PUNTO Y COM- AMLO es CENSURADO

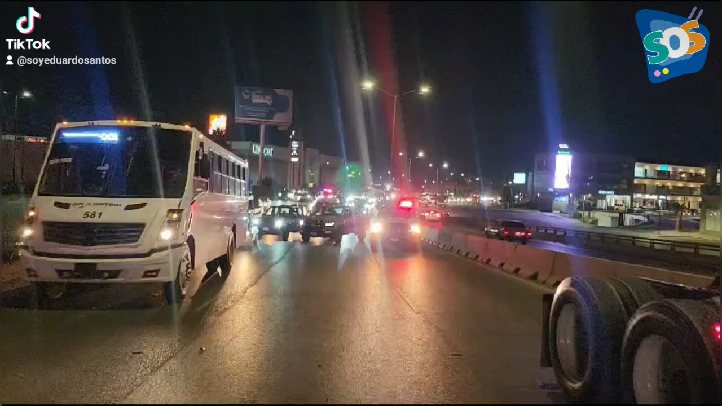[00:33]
Un aparatoso accidente se registró la noche de este viernes sobre el periférico Luis Echeverría Álvarez a la altura de Home Depot.